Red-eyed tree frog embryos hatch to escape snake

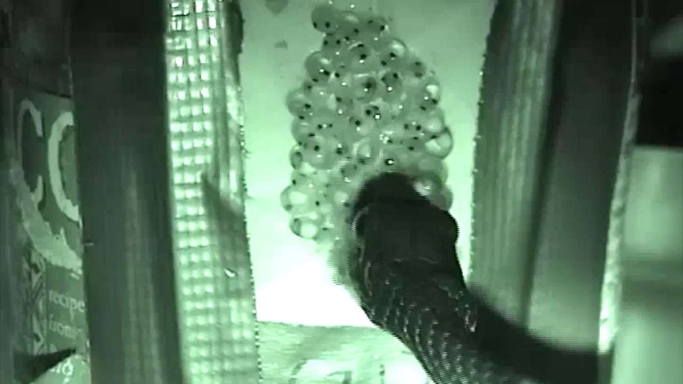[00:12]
The embryos can hatch themselves rapidly and prematurely to escape, but how do they do it?
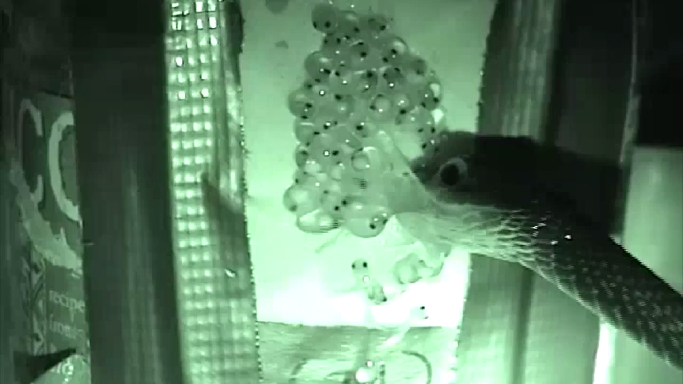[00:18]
We used high-speed video to take a close look at the hatching process.